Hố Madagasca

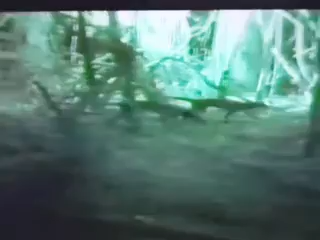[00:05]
Cuối cùng đoàn đã có được cái nhìn rõ ràng đầu tiên về các loài động vật khác thường này.
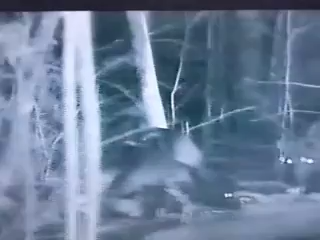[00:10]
Qua ống kính camera, chúng được biến đổi, thanh lịch, thư thái và hoàn toàn thoải mái trong khu rừng tối đen.
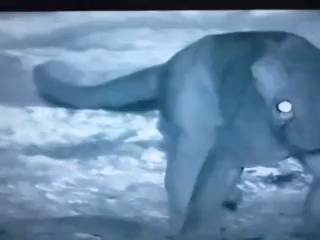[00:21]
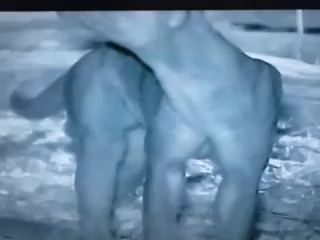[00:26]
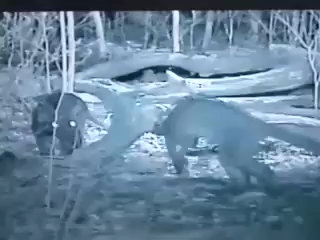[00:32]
Đây là hai con lợn, dường như chúng không vội vàng bỏ đi. Trên cây có một con cái.